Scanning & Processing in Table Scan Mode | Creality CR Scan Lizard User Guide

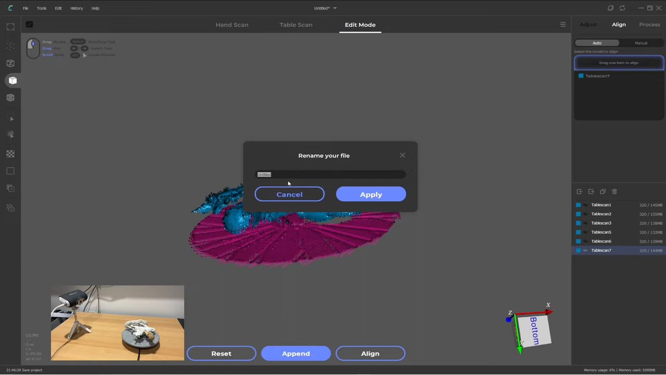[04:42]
From here our next task is to align and process our mesh data.
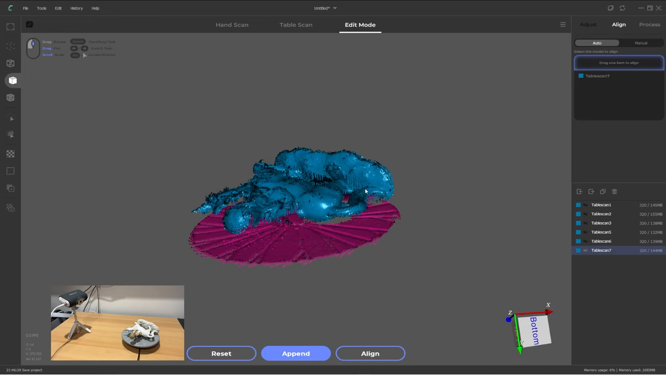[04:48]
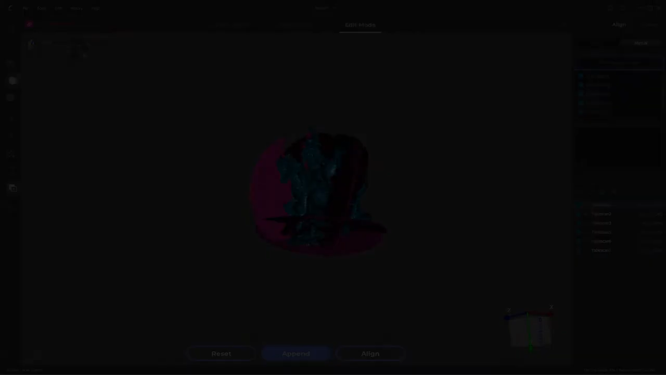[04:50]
Before we begin let's just go over a quick movement recap.
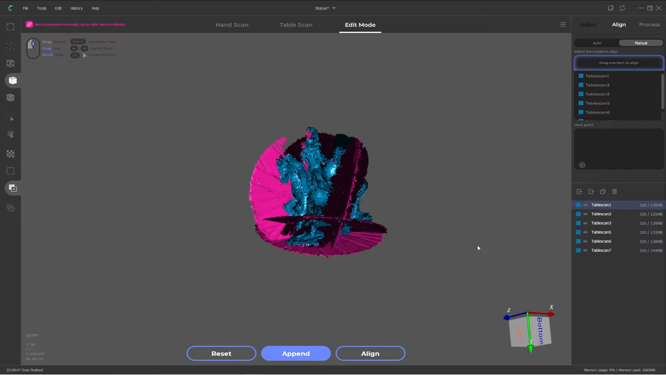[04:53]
To zoom in and out just use the middle scroll button. To pan around you hold down the middle mouse button and drag around. And then to rotate the camera view just hold down the left mouse button and drag around.
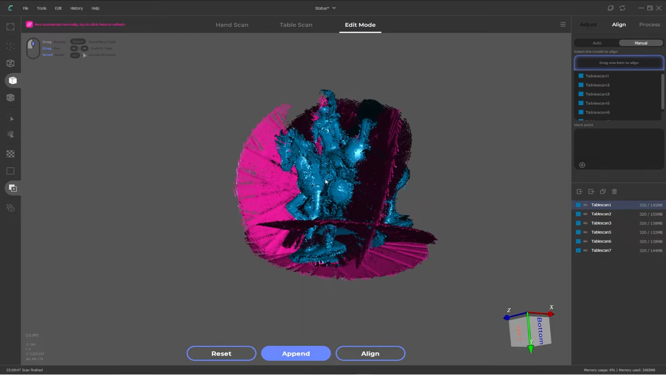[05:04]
So that's how you move around in the model space.
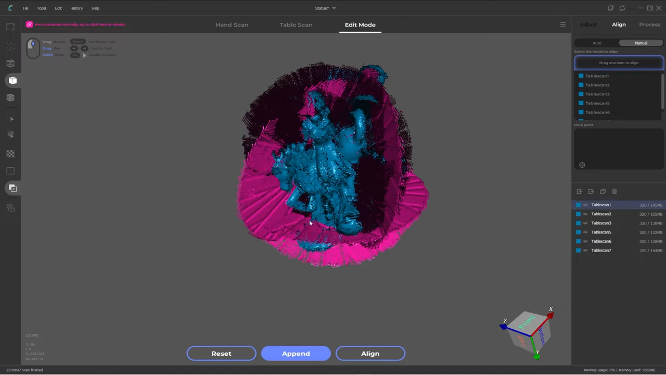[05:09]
On the right hand side here we have all our scans which I like to call layers. You can turn these on and off by just clicking on the little eye icon on the side.
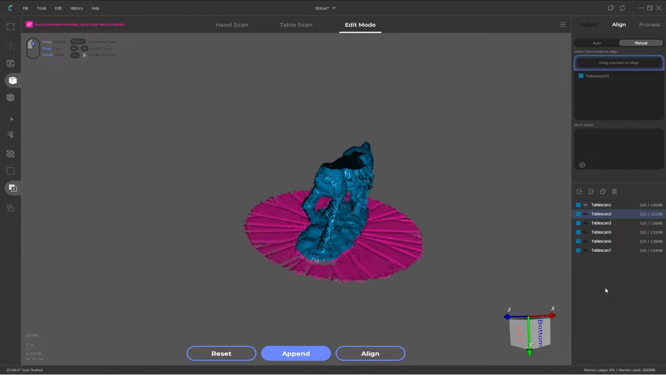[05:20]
To begin we want to do an auto alignment so we're just going to make sure all these layers are back on making sure it's selected to auto and then click the align button.
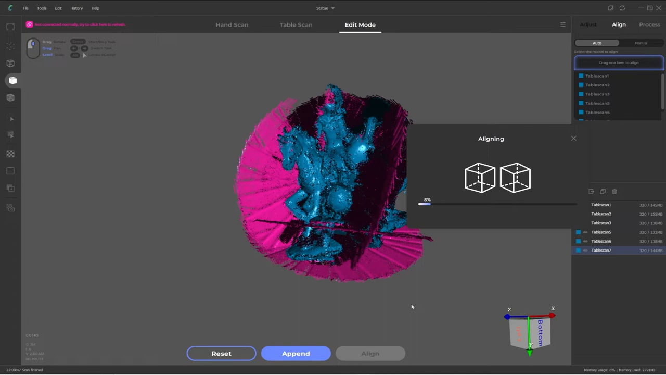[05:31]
This may take a little while depending on how many layers you have so just give it a little bit of time to align each of the layers. Once that is finished just click to rotate around the model and check that all the layers have aligned correctly.
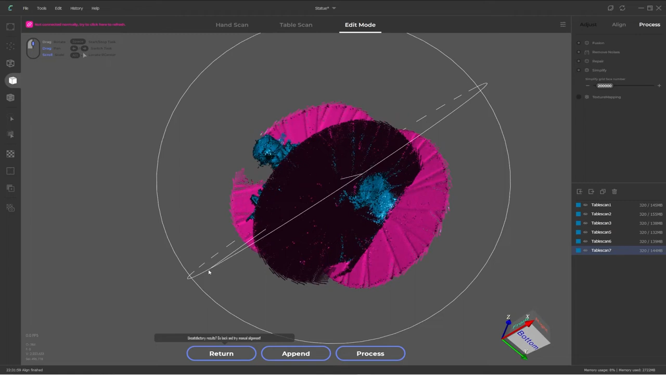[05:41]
In most cases the automatic alignment does a pretty good job. You can turn on and off some of the layers just to double check that they are all aligned. They don't have to be pinpoint accurate close enough because the processing stage will take care of the rest of that. But in some situations you may find one or two or maybe more layers aren't completely aligned correctly. So how do you do that?
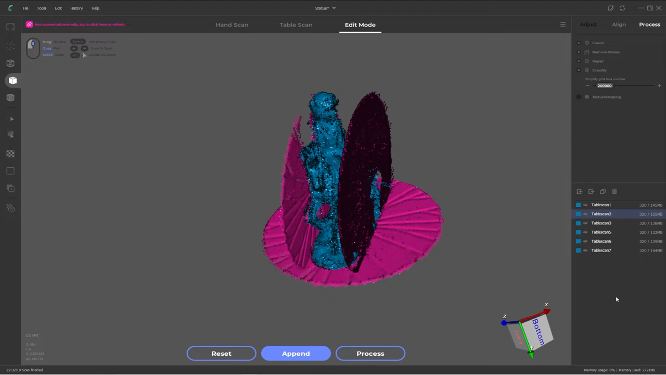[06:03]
How do you manually align? For this example I'm going to turn off all the layers and then I'm just going to turn on one layer.
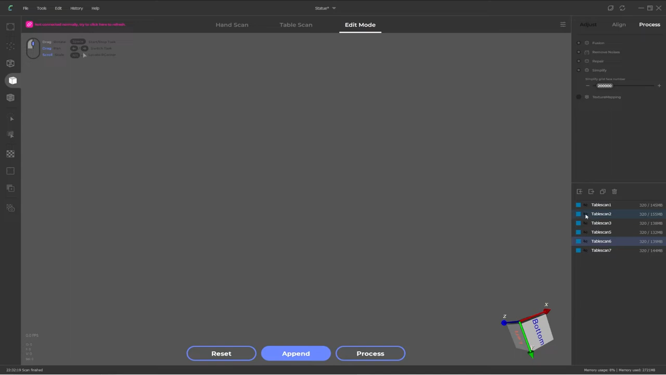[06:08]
And this is also going to show you how to manually rotate an object.
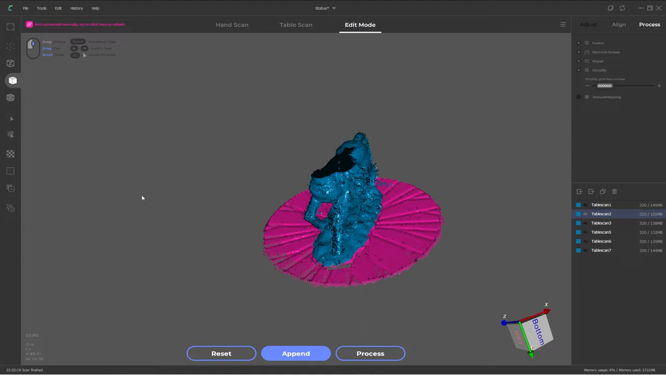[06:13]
So for example let's say this was just out of alignment a little bit compared to the rest of our layers. And we want to get this one layer back in line with the rest of them. The first thing we want to do is pick a layer that's going to be our base layer that everything comes to. To make things simple I'm just going to choose table scan 1 in this case. And the layer we want to move is table scan 2 as we can see it's just out of alignment here.
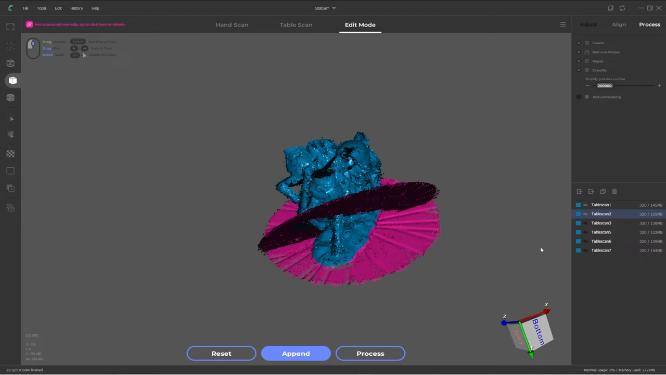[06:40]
The first thing I might want to do is move that off to the side to make things a little easier to see. To make sure we don't move any other layers I'm just going to make sure everything else is hidden and just our table scan 2 is highlighted. To move this layer you need to go over to the side where it has enable transform operator and click on that. This will allow you to individually rotate and move layers. So this is now enabled. Our layer is selected. To move it out of the way you hold down alt in windows and the middle mouse button and then drag it to the side.
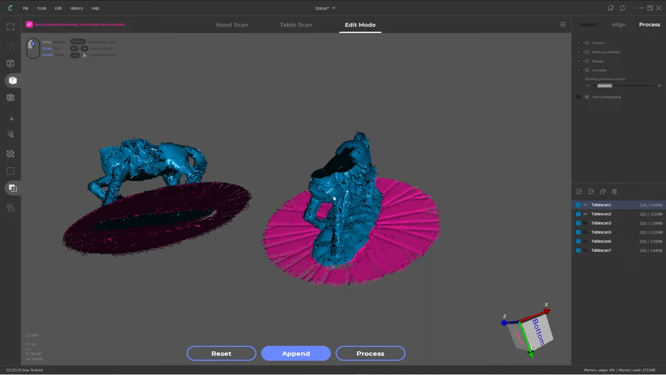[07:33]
move or rotate whatever you click. So if you have layers overlapping each other it's very easy to move the incorrect layer and there's no undo feature in the software so you have to go back to a previous save to get things back to where you want to. So it's easier just to turn off everything that you're not going to be touching. So you don't make that mistake.
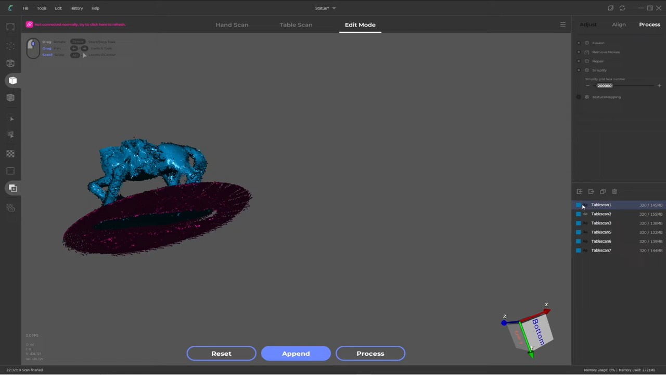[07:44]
So with our layer out of the way to make things a little easier to see we can turn back on our base layer and
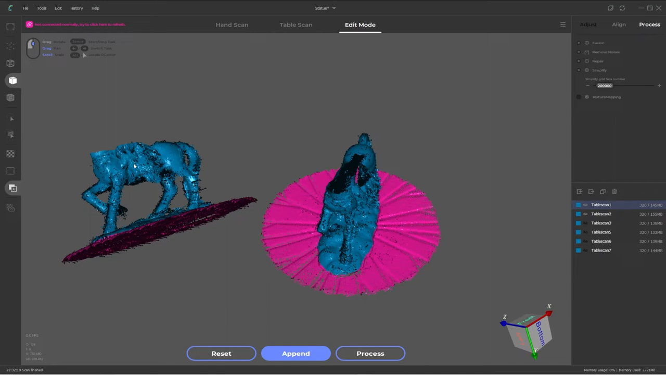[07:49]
we might just want to rotate this layer just a little bit just to kind of like get it to roughly the same space. Kind of similar to our base it'll make it just a little easier to pick up alignment points between these two layers. We go over to the align tab and then we go into manual mode. This wording is not entirely correct. It should say select the model to align to in my opinion because whatever layer is in here is basically your base layer and anything in here is going to move into position of that base layer.
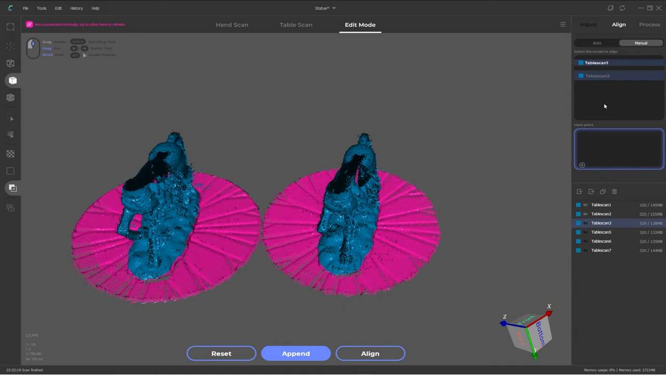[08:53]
So for instance if I had table scan 3 here as well you could then align 3 to 1 and 2 to 1. But I just like to hide layers and bring them on individually to keep things simple. The next thing you want to do is make sure your two layers are selected and click on the add mark point button and you'll see three position indicators come up. If you had an extra layer you'd pick this one and then add the points but we don't need to do that.
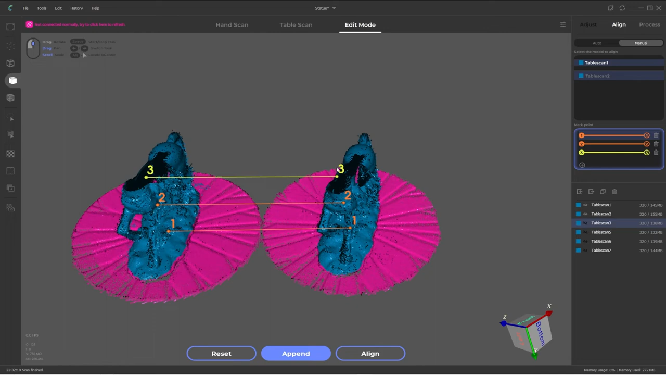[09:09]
With these three points you kind of want to pick three points between both layers that are roughly in the same spot as each other and try and keep it in a triangle kind of shape.
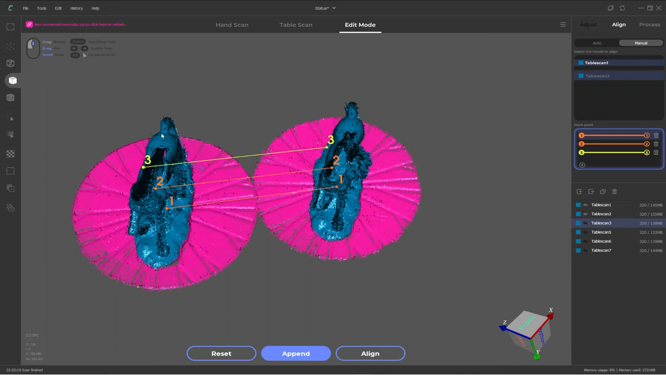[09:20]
So you might pick one at the base of the tail here, a second one sort of at the front and then maybe one down by the foot so you kind of have this sort of triangle shape going through. This will help it align the layers.
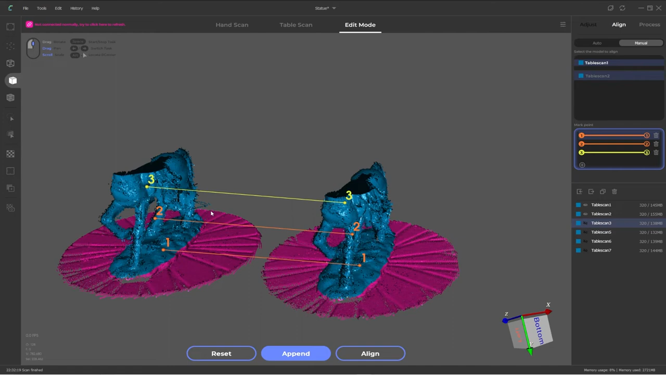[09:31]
So with our first mark point selected we right click where we want our point 1 and right click again on the other model to create a connection between those two points.
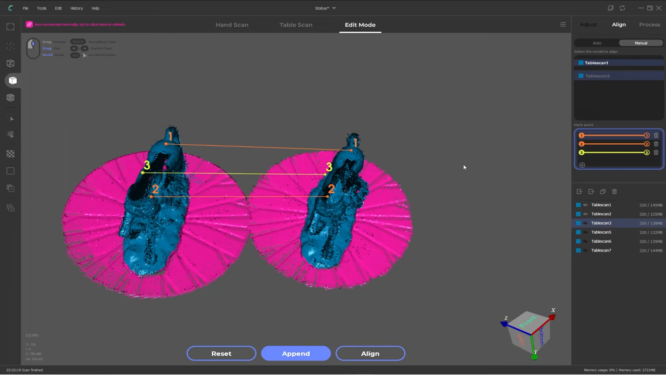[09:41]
Then we will click on our second point and we repeat the process.
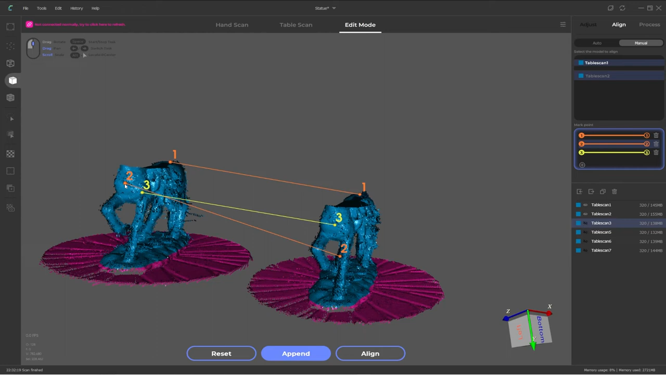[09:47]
So this time we'll right click on the front and on the front. Doesn't need to be exactly the same position but as close as you can.
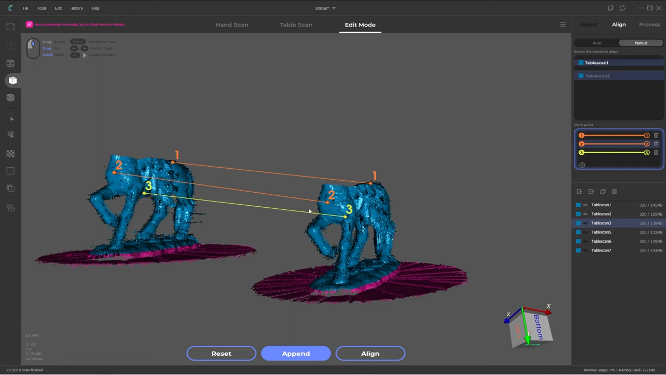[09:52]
And then finally number three and this time I'm going to go down near the foot.
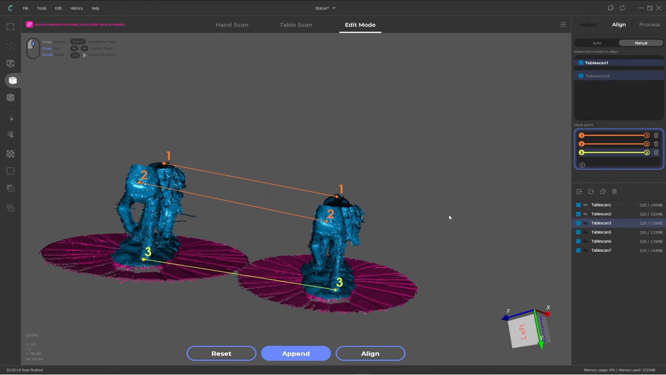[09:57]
With that selected we then click on align and then you can just rotate around and check if that's correct.
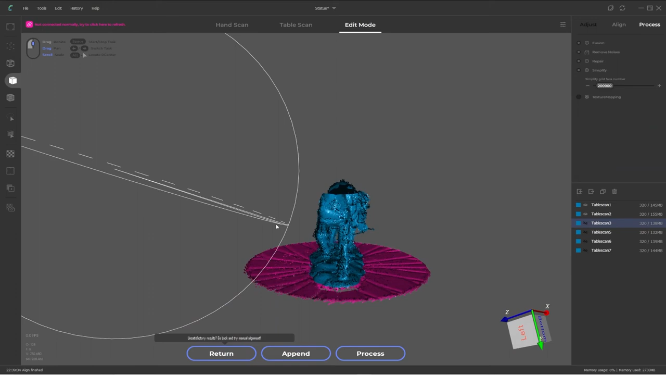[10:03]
We can see that's done a pretty good job of merging those two together.
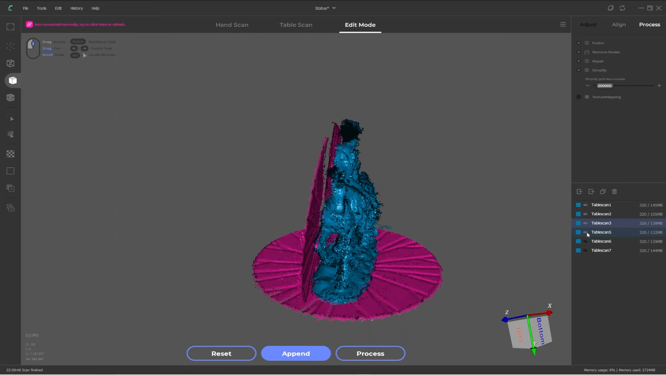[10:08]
If we turn on the rest of our layers we can see they're all in line as well. With everything aligned we now need to process this data.
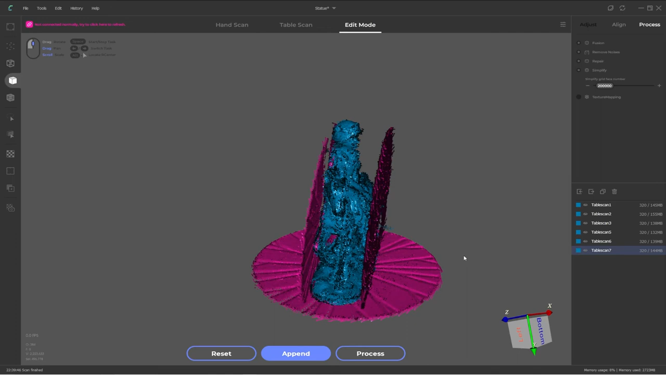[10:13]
So making sure all our layers are turned on and we are in the processing tab you should now see a process button. So click on that.